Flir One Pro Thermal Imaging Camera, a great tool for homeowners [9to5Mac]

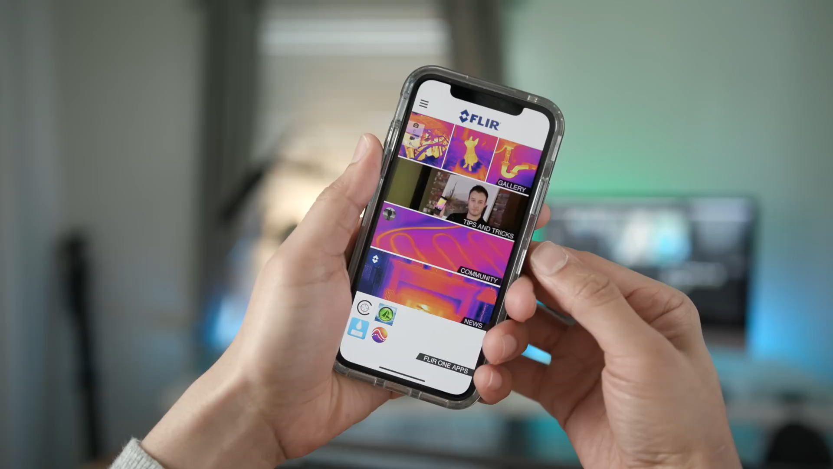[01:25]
And now it's just a matter of launching the FLIR One app, which is available for free on the app store.
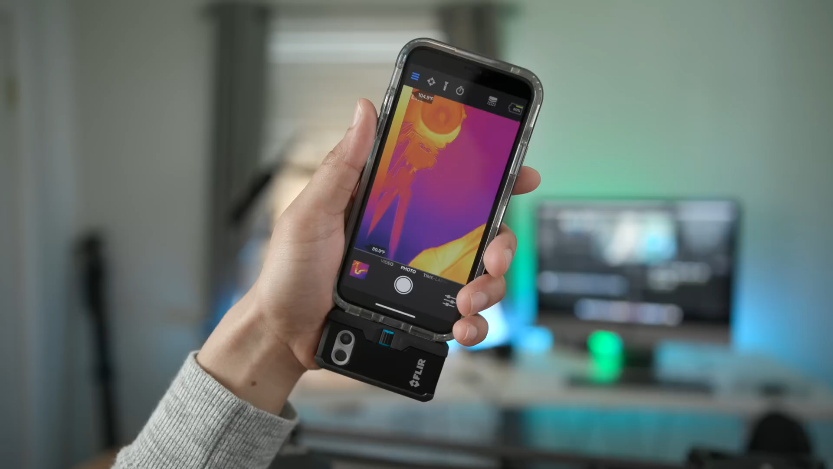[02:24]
So I have it connected there, and you can see right off the bat, you see your thermal image, which is really cool. Now, the really nice thing about the FLIR One Pro is that it features two cameras. One is just a normal imaging camera, and the other is the thermal camera.
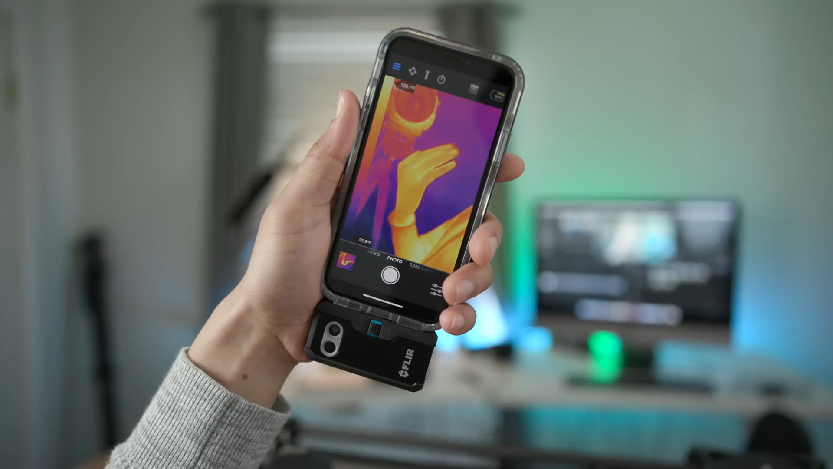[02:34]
And that thermal camera is what allows you to see different heat signatures of everything in your environment.
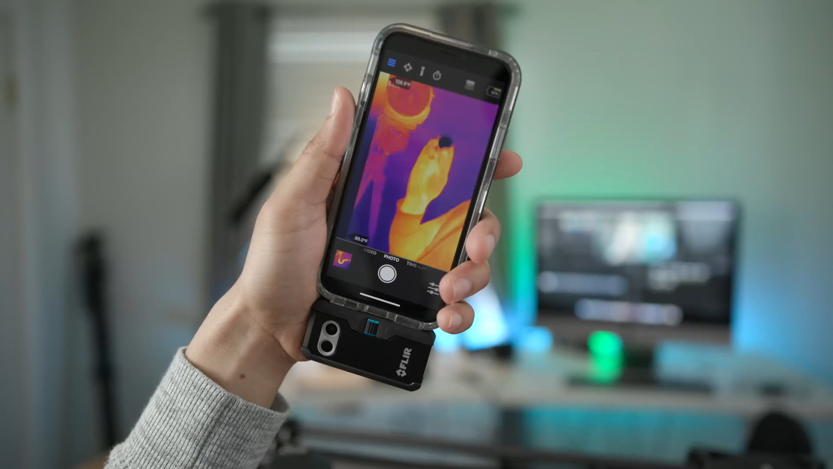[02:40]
So you can see I'm holding a piece of ice right now, and you can see the contrast between my hands, which are warm, represented by warmer colors, and that piece of ice,
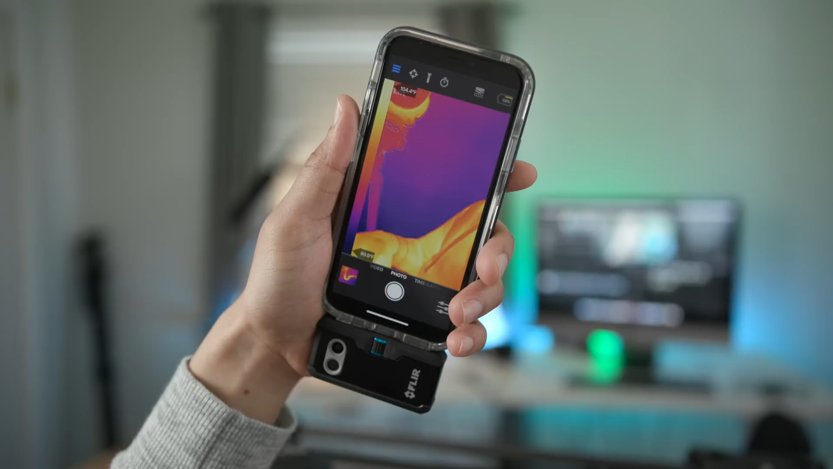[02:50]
which is cold, represented by colder colors. And you can see even my fingertips are still cold from that ice, and it displays right there inside the viewfinder.
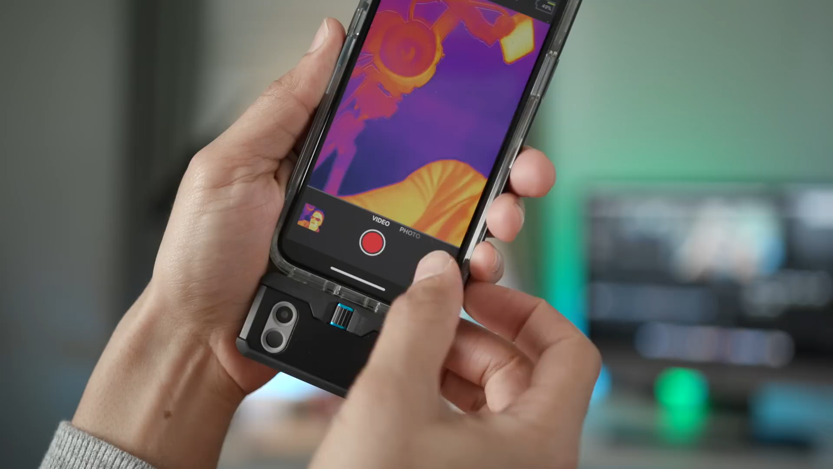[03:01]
That's just, of course, the tip of the iceberg. There are many more features found within this app,
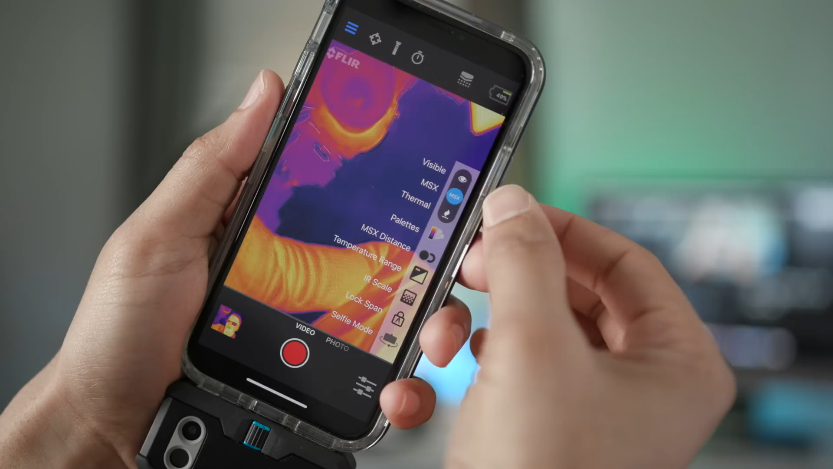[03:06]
which hasn't unfortunately been upgraded for the iPhone X yet, but we'll save that for the complete section.
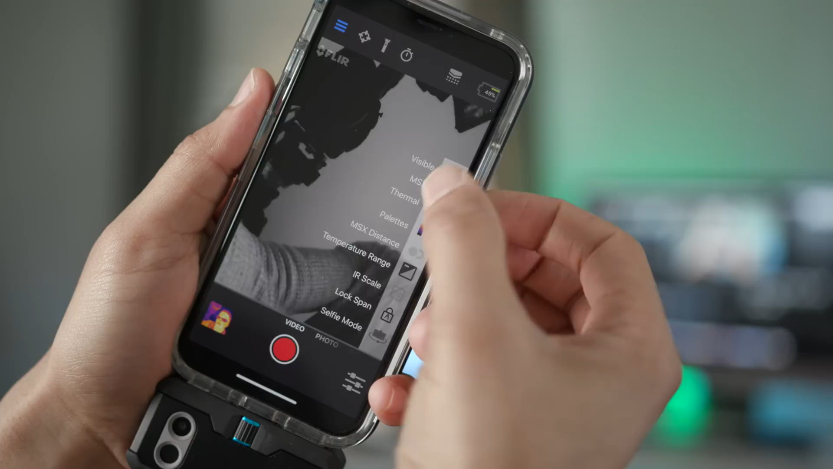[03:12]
You have the visible camera. You can switch between that and the thermal camera, or you can use the MSX camera,
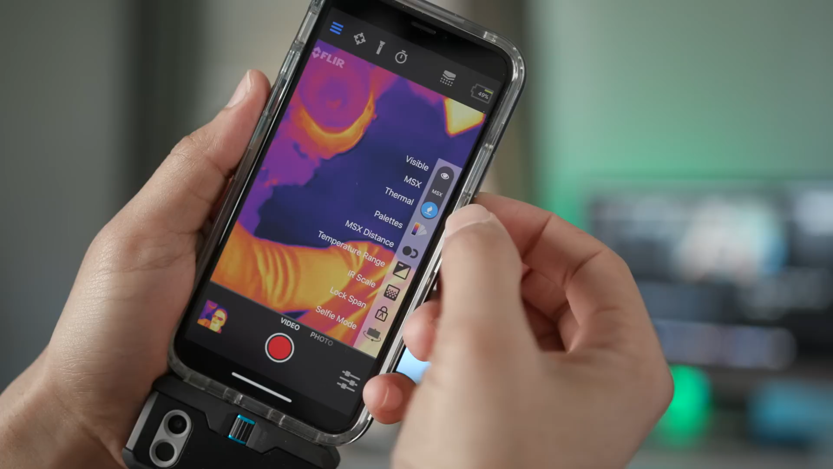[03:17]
which is basically a composite of both the visible and the thermal camera to provide you with a better and more discernible image.
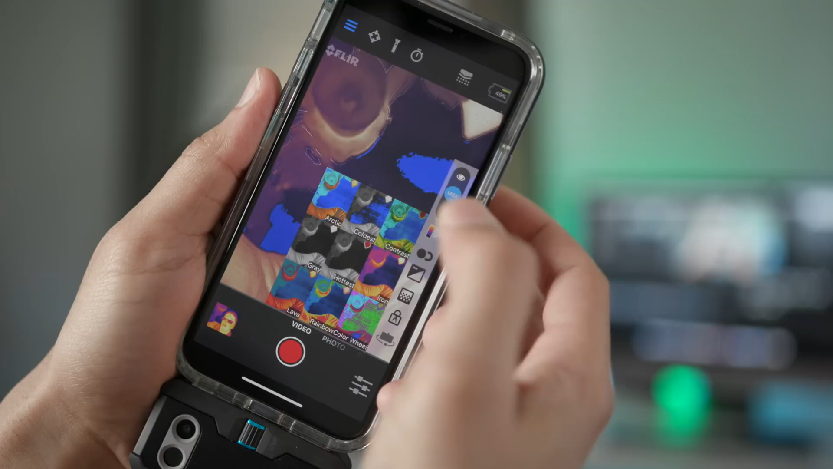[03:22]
You can also choose between different color palettes, and these just aren't to look pretty,
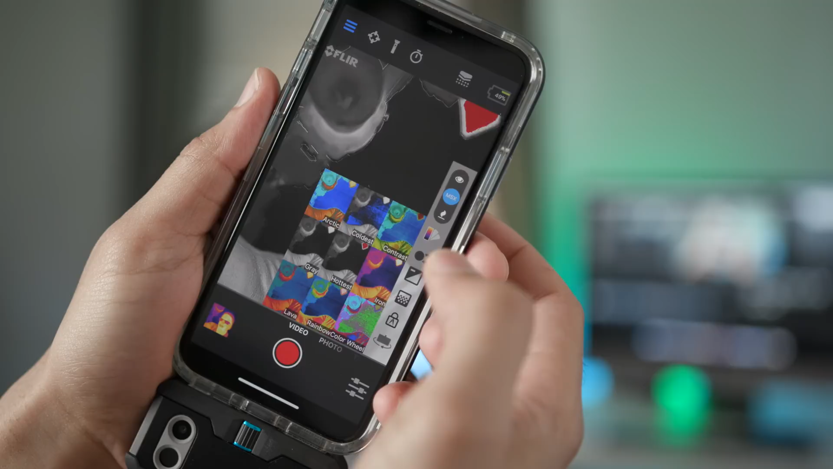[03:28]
but they actually do help you to better identify certain waveforms generated by the
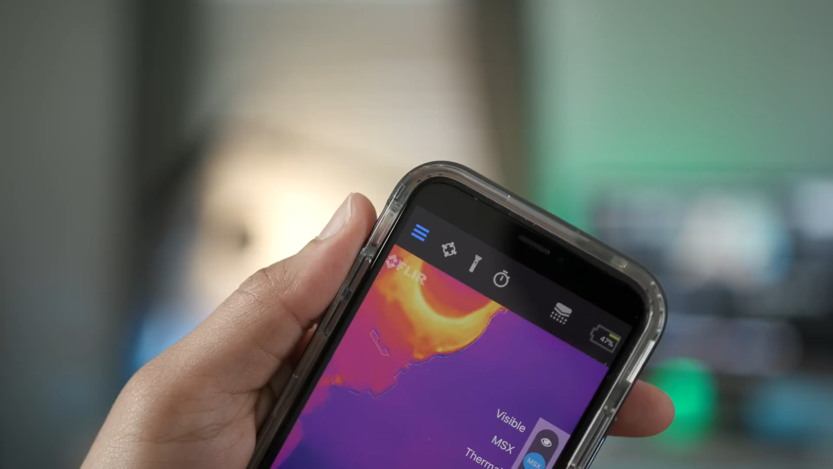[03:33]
infrared energy emanating from all the objects in your environment.
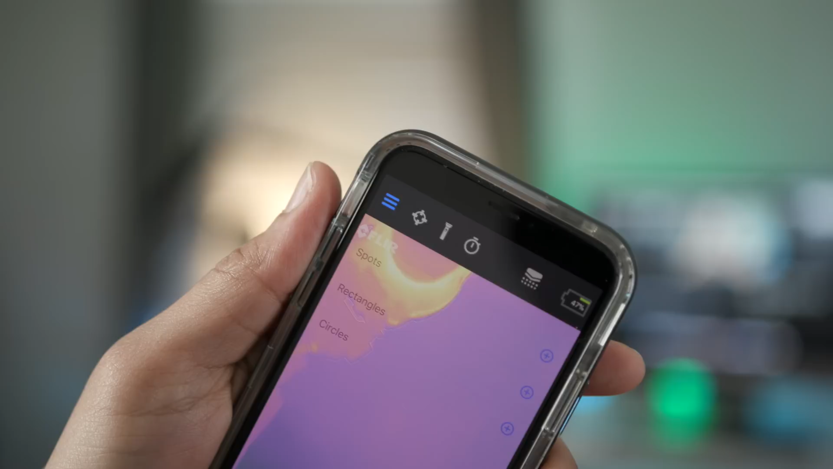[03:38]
There's also a built-in spot meter in the app, so you can actually pinpoint certain locations within the viewfinder and get a rough estimate of the temperature.
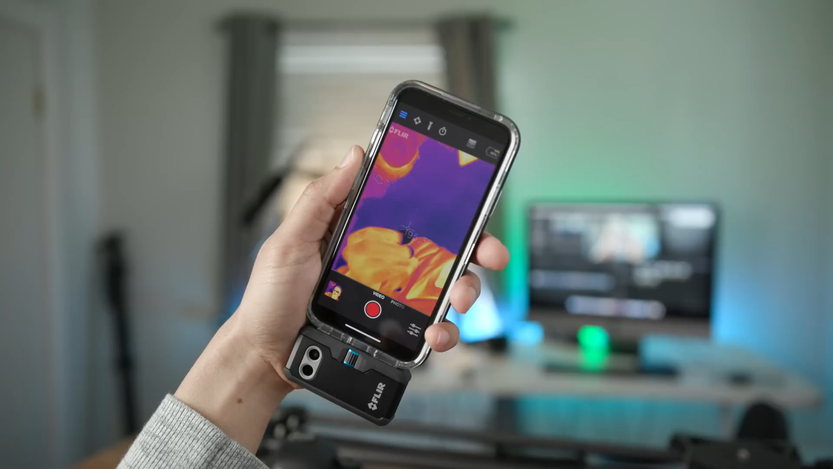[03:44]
Now, some of its accuracy is going to be determined by how close or how far away you are from the objects.
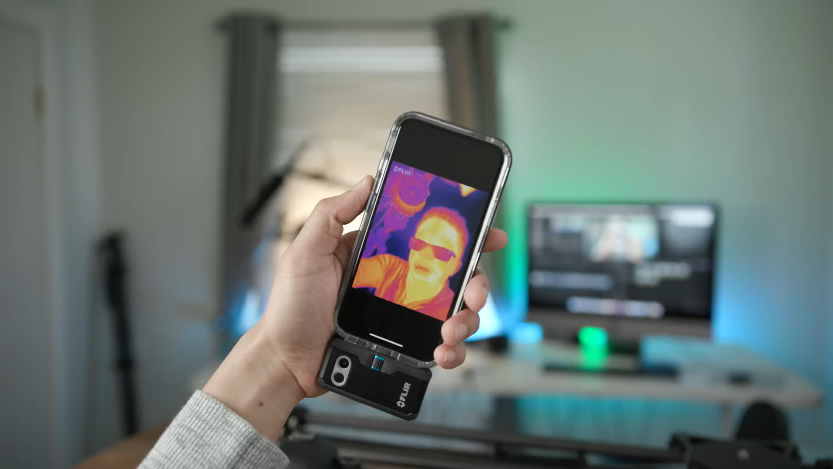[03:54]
Now, moving on, you can also use the FLIR 1 Pro to take photos and images and document your troubleshooting.
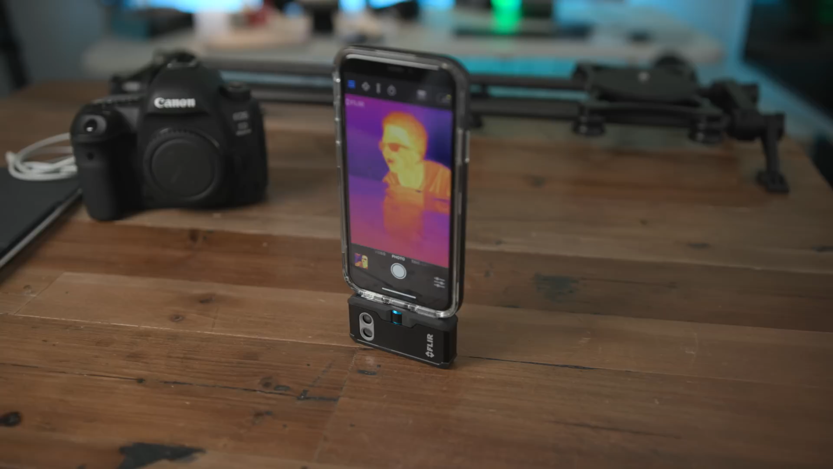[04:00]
You can also use it for creative purposes if you want to do that, but I just find it extremely handy if you're a homeowner and you want to be able to troubleshoot or just identify potential problems within your house.